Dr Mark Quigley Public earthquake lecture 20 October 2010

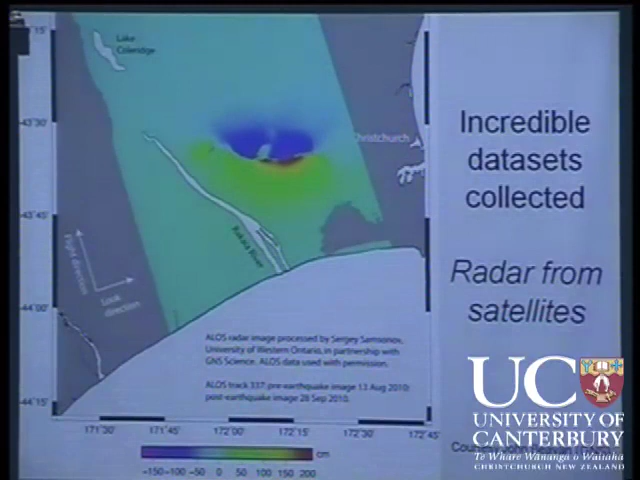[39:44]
This I still don't know what's going on. It's a really interesting thing. But you can see this area has moved to the right. This has moved towards the satellite and that's exactly what we saw on the ground as well except that the deformation zone is much broader. Now, there's also incredible data collected from airplanes which flew over top of the fault scarp and did what we call laser scanning.
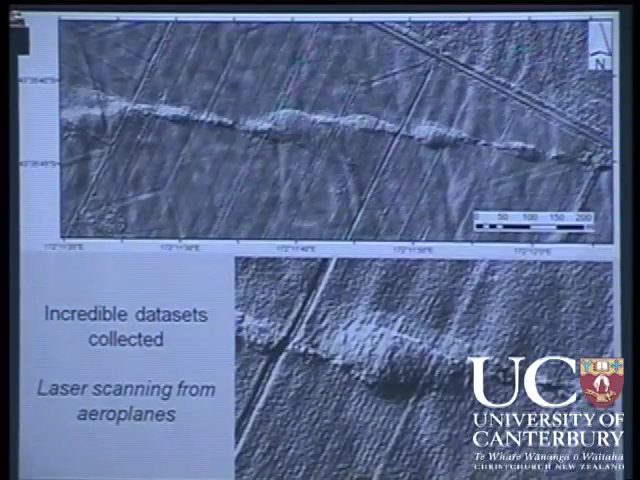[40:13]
They allow us to produce a digital elevation model in incredible resolution for the fault plane itself. Look at this beautiful deformation you can see on the ground surface. This is the sort of things we collected. So this again tells us about the rupture process and the sort of deformation that occurred. What we really want to know, we all want to know here, what happened?